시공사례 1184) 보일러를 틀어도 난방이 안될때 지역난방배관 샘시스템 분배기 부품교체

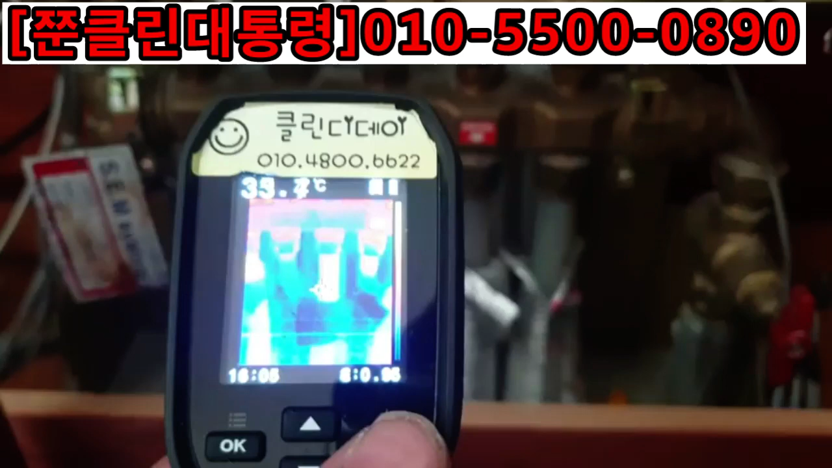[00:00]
열아상을 찍어보면 안방 배관은 여기 첫번째 배관은 물이 정상적으로 들어가고 있습니다. 두번째 배관은 거실 배관인데 난방에 물이 안들어가고 있습니다. 그 다음에 여기 현관 입구방 정상적으로 잘 들어가고 있습니다. 여기 주방 물이 안들어갑니다.
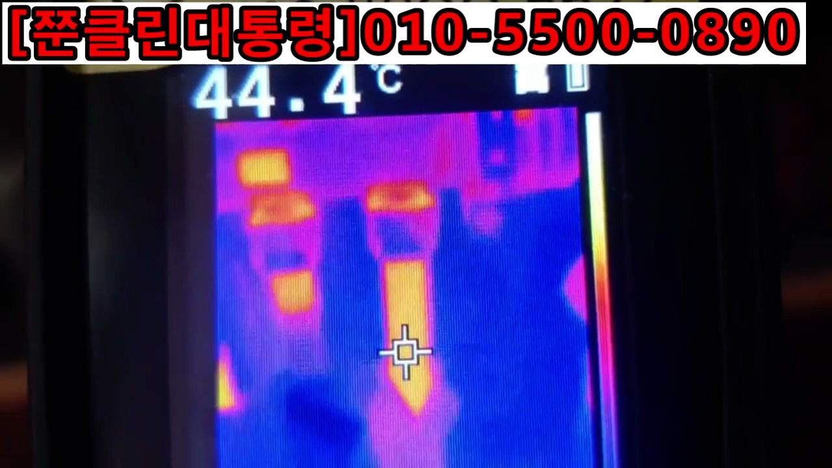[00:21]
On screen: spot 44.4°C
옆방은 물이 들어가고 있는데 이제 돌아 나온 쪽 배관을 보면 이렇게 안방은 온도가 올라옵니다. 그 옆에 거실 안 올라오고 입구방은 들어오고
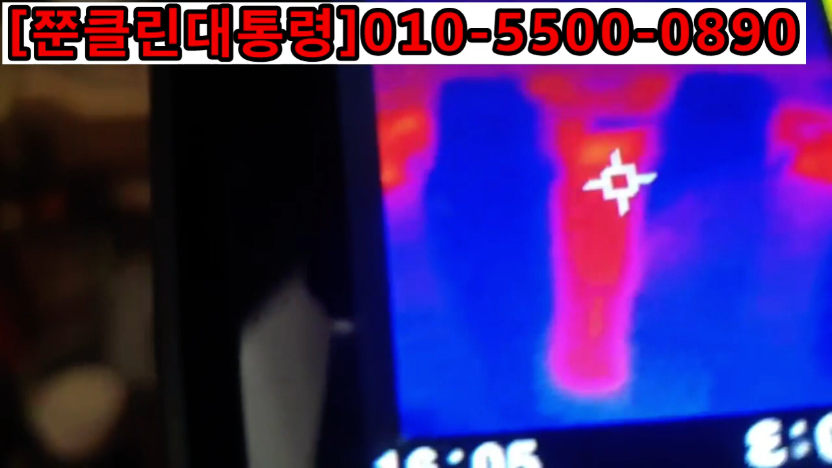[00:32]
그 옆에도 안 들어오고 그 옆에도 안 들어오는 상태입니다. 요거를 점검해 보겠습니다.
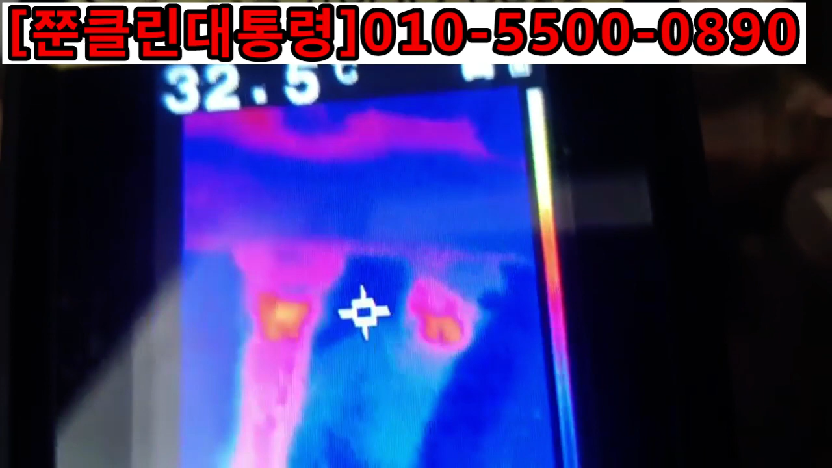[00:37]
On screen: spot 32.5°C
1차적으로 문제는 이렇게 십이 되어 있으면 좋은데 들쭉날쭉합니다.
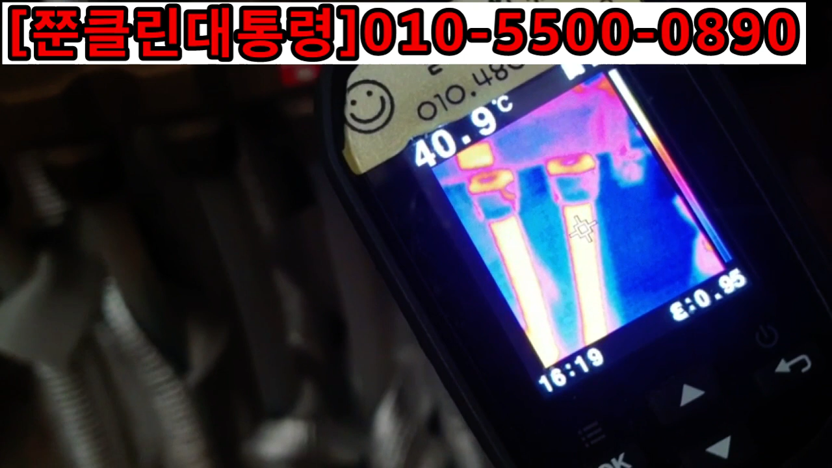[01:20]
들어간 온도 44도 전후 45도 찍히니까
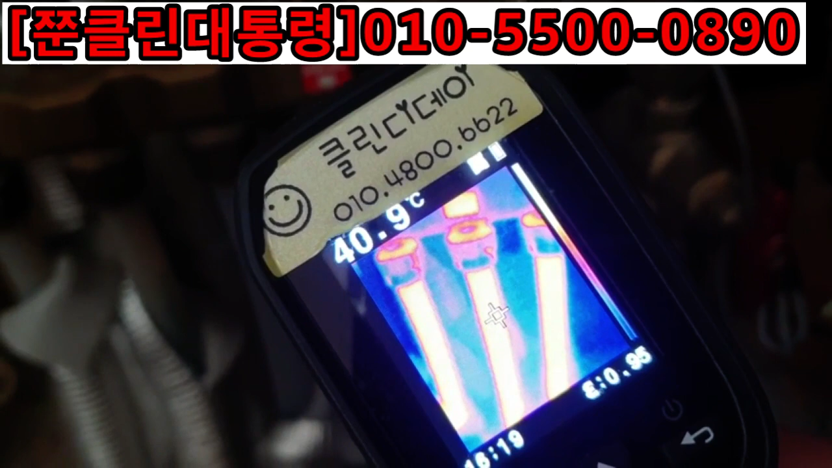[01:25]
On screen: spot 40.9°C
들어가는 물의 온도는
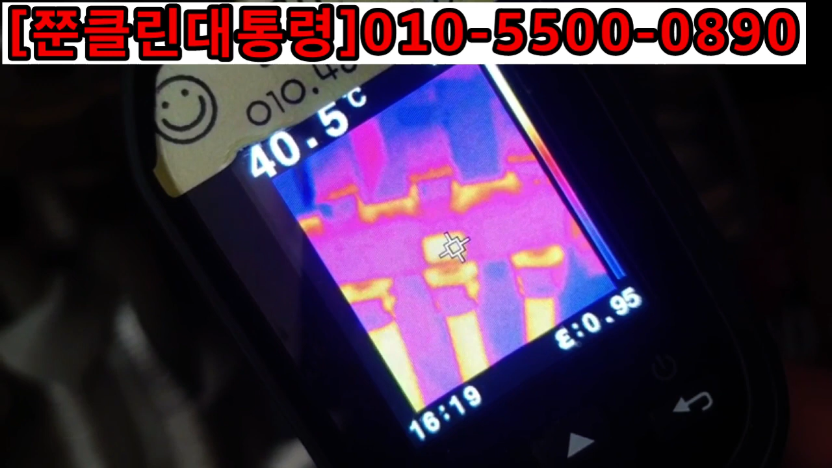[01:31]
On screen: spot 40.5°C
정상이지요. 43.5도 찍히네.
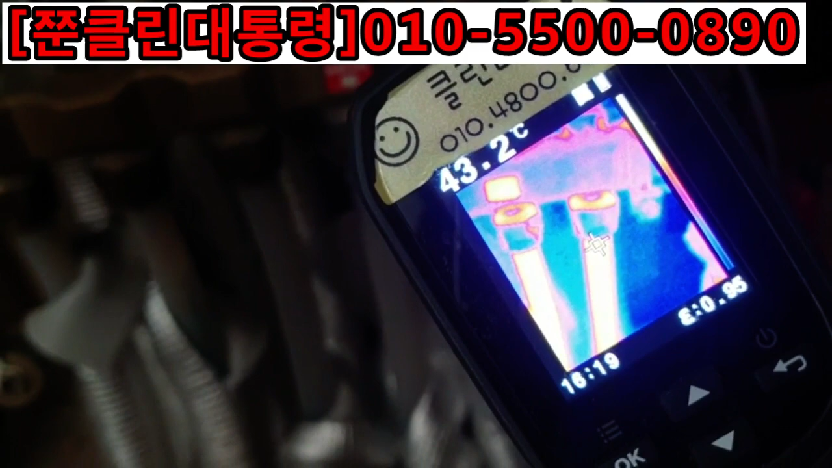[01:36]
On screen: spot 43.2°C
나오는 온도가 35도 전후가 찍혀야 되는데 잘되는
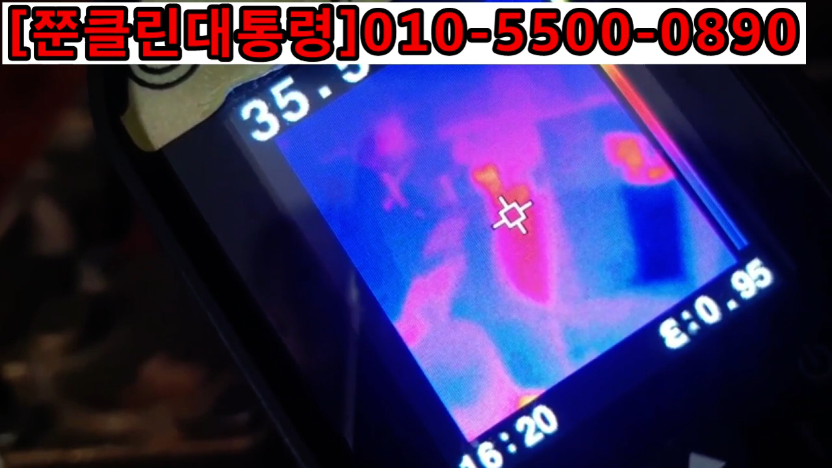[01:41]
방 안방은 35.5도 안되던 거실은 27도. 색깔로 봐도 검정색 난방이 안됐던 거죠.
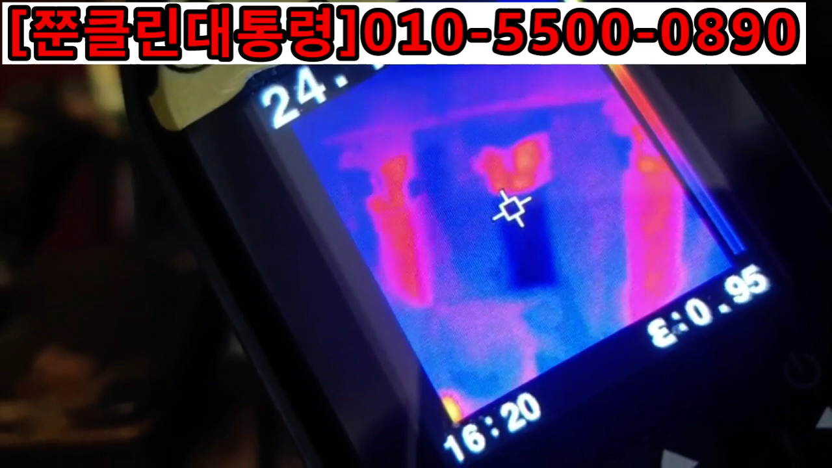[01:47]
이제 난방되고 있습니다. 아들 방도 정상.
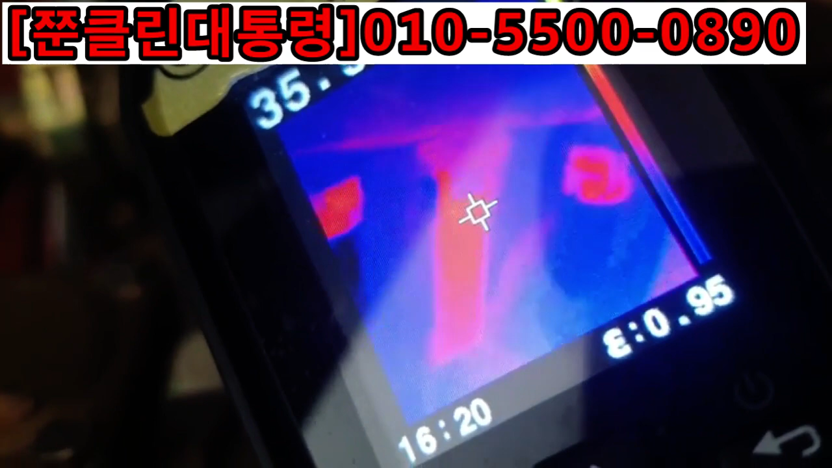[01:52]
근데 양쪽에 두개 방은 또 비정상이였는데 이제 온도가 올라오고 있네요. 정상.
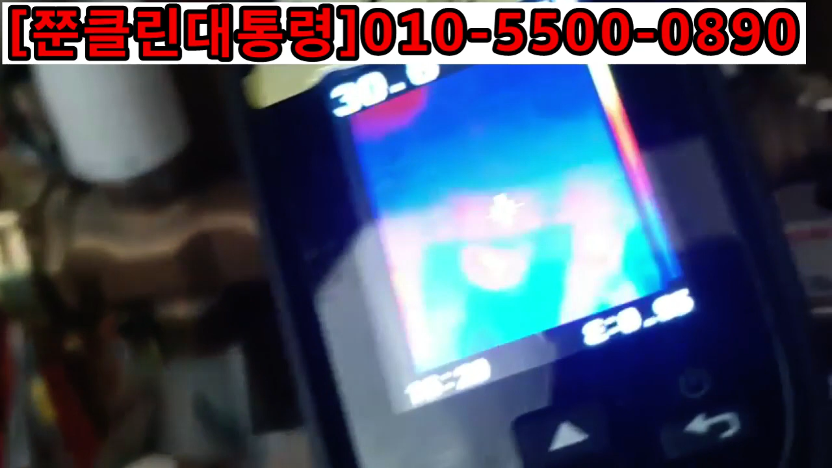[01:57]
원인은 요 놈들. 인서트가 푸고 있었습니다.